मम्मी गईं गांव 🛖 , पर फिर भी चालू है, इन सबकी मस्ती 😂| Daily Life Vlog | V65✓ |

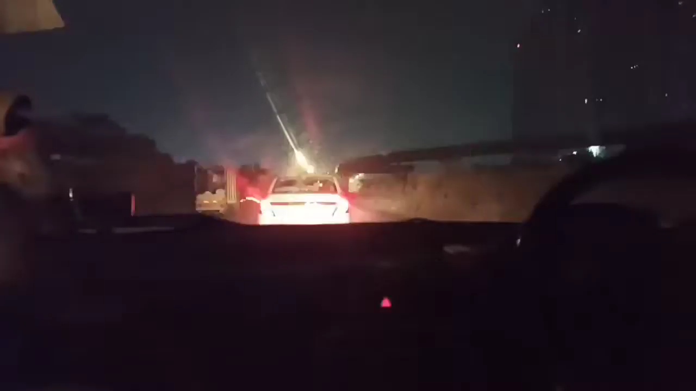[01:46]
राइट साइड में आप देखो इतनी सुबा सुबा यहाँ पे मोनोरिल का कुछ काम चालू है